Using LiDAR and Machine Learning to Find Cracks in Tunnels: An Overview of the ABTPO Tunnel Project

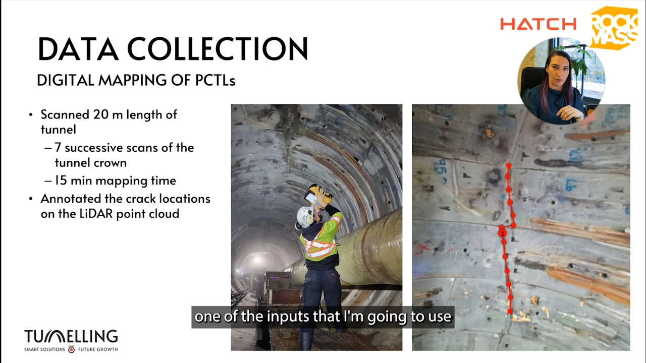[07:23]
to train my algorithm or the so-called target or answer ground truth that I was mentioning earlier. Once I've captured this data underground I can export the point clouds as an XYZ and
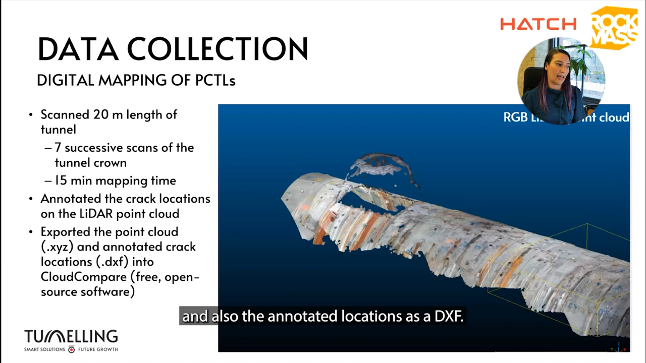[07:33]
also the annotated locations as a DXF. So here's a short video in Cloud Compare which is a free and open source software.
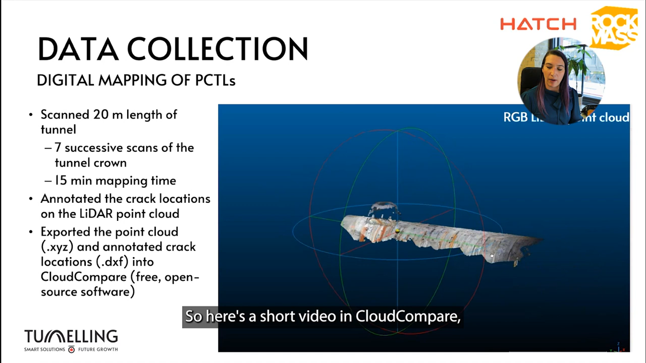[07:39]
These are the raw scans without any data manipulation.
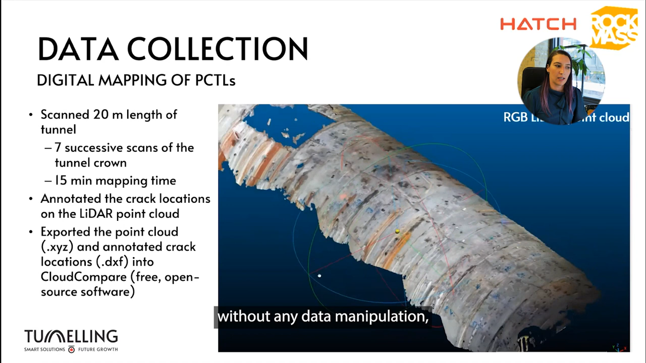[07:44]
As you can see the LiDAR point cloud is true color RGB and there you can see also the the crack location again.